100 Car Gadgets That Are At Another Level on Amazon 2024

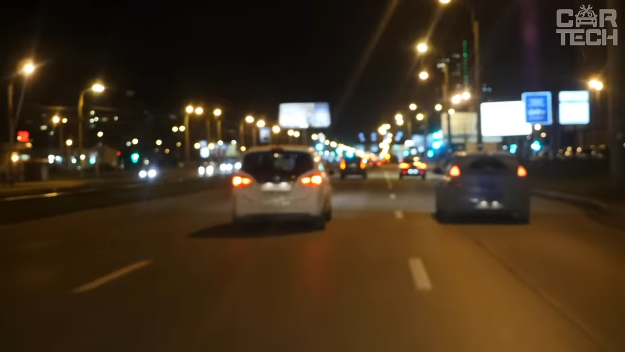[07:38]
Automatic dimming reduces the amount of light streams that irritate the driver's vision, thus making driving safer.